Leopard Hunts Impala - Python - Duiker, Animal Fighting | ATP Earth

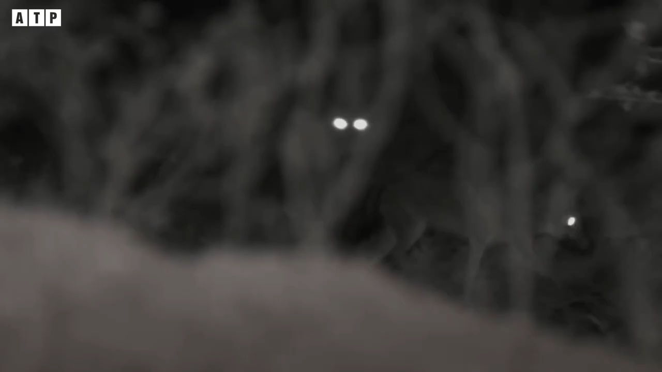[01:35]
senses of hearing and sight to hunt. With a number of physical features, the habitat and the social behavior have
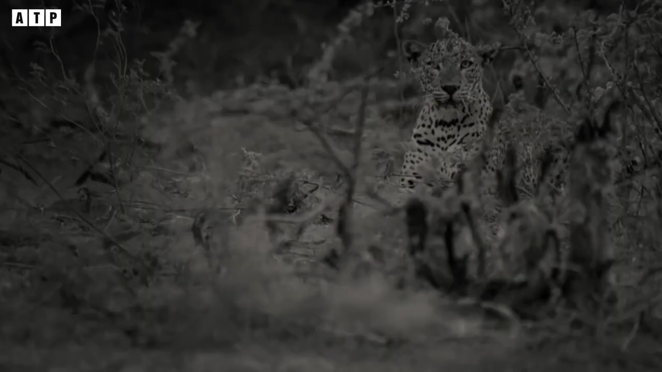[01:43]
signaled the skilled hunting of this leopard. The leopard hunts an impala.